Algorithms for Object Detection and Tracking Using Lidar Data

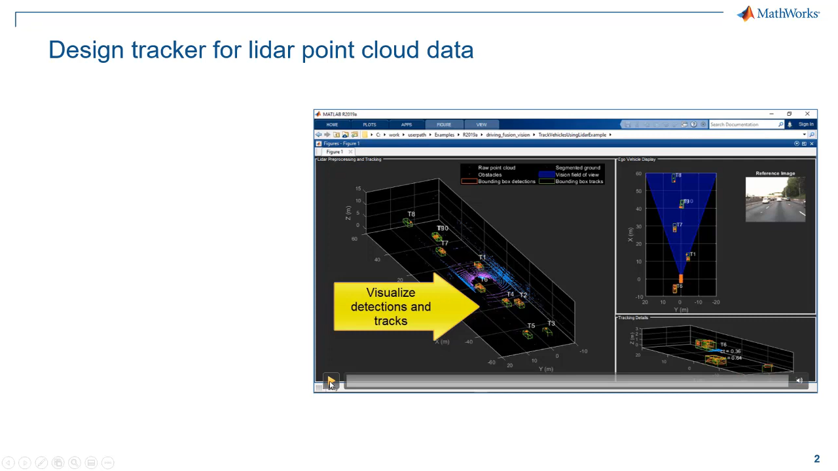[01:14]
in the environment next to your sensor. And maybe you would have to change some parameter of the examples that we have.
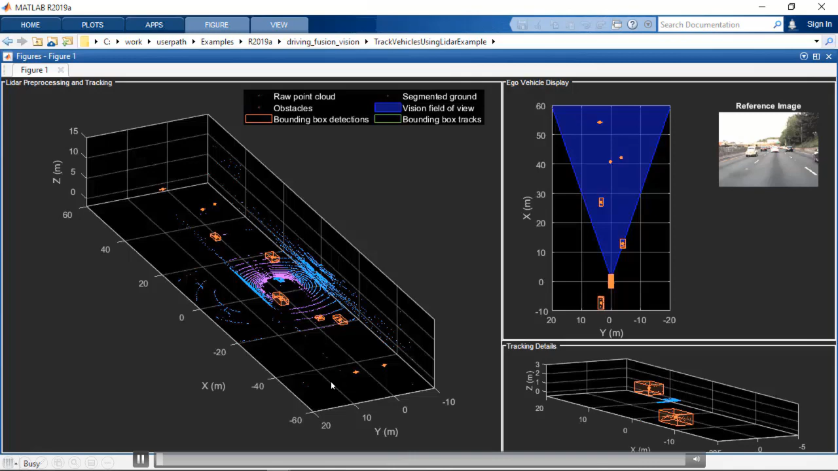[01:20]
Here you see the results. So you see the point cloud here with these points.
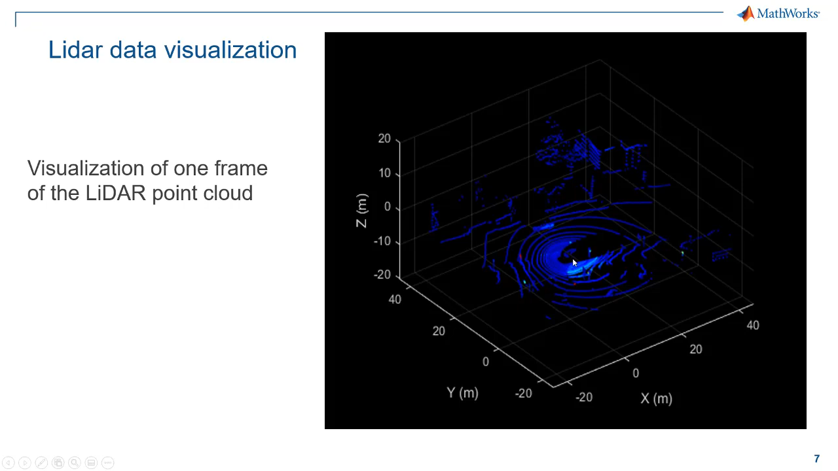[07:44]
Here we can recognize some trees in the environment, and here another vehicle, and here you see the ego vehicle, so the vehicle on which we have mounted the LiDAR sensors. The second step would be to segment the ego vehicle. So you have reflections in this point cloud,
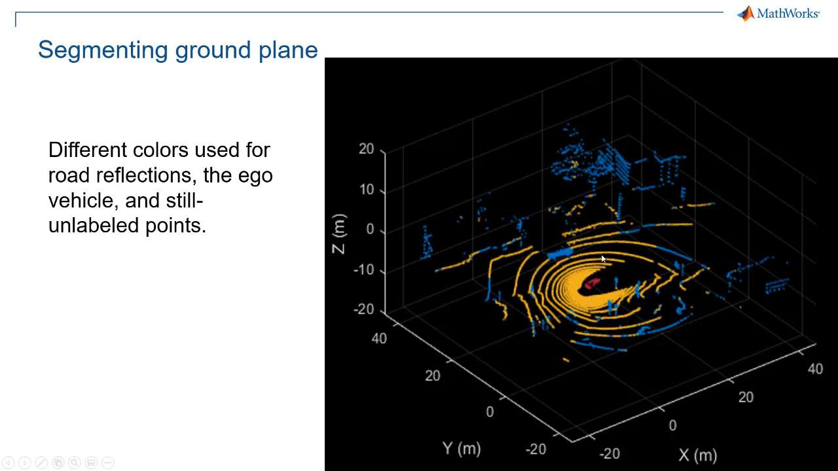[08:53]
Here it is, they are typically following circles. You want to separate them, to segment them, and separate them from the detections that are coming from other objects. This is also something that you can do in the LiDAR toolbox.
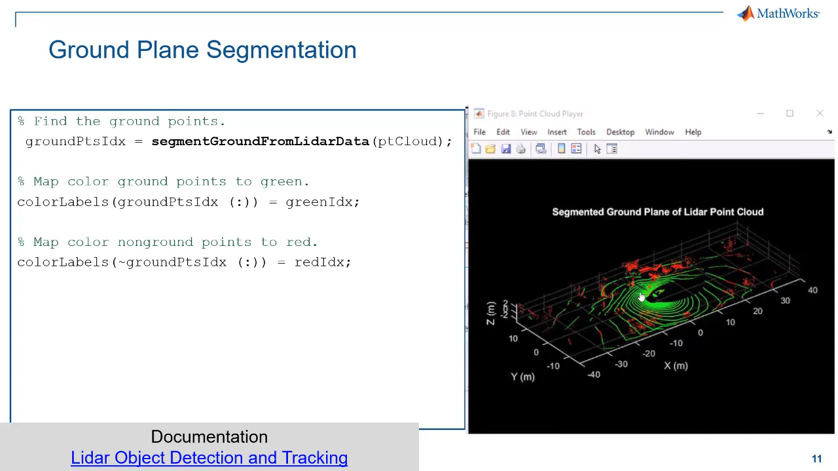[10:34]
which is introducing bounding boxes. And also for that, we have a functionality, which is called PC for point cloud, fit cuboid, that take a point cloud like this one,
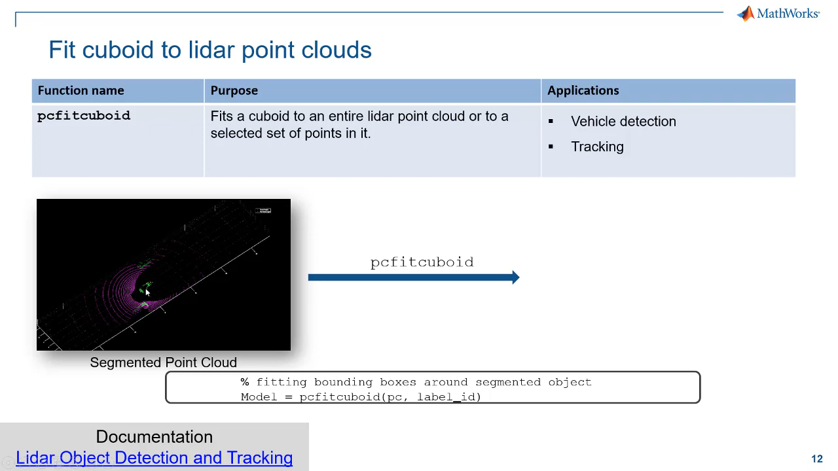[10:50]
in which we have already separated the ground reflection from reflection of other objects, and you can generate bounding boxes out of it. And bounding boxes, we have seen it at the beginning, is the output of object detection. Now, we have seen here some ideas how to do bounding boxes with a few functionalities that we have in the LiDAR toolbox.
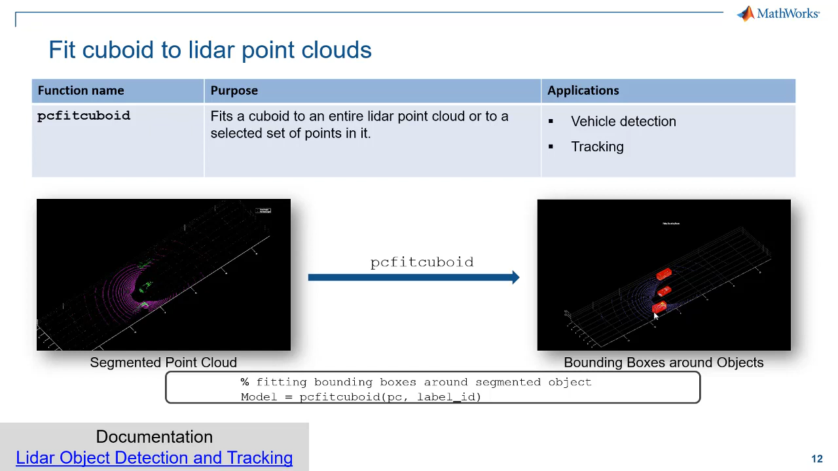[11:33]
Another approach which is interesting is to do this kind of operation also, and segmenting of the point cloud also with a neural network. And this is a second example which is relevant and that I can suggest you to have a look to,